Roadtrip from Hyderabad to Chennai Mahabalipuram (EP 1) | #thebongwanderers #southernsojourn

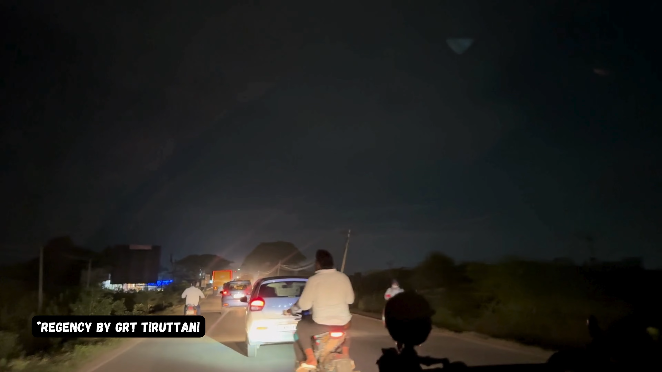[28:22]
GRT Regency. We'll give you the name and Something the link.
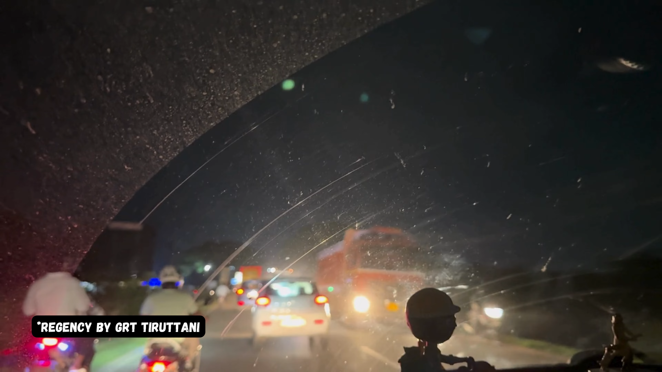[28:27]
We didn't go there, but that place is very, very nice. Looks like a tea shop. So you can basically stop there, take washroom break as well. Sweets Bakery. Tea. Where tea? Filter coffee, tea, parking restroom. Where?
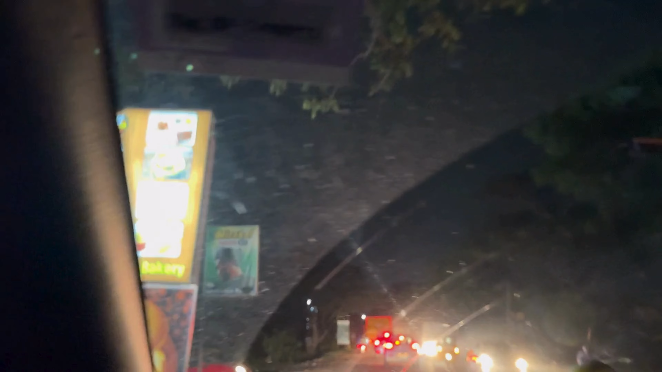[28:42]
Okay, yes. So this is a place we found. Everything is written in Tamil.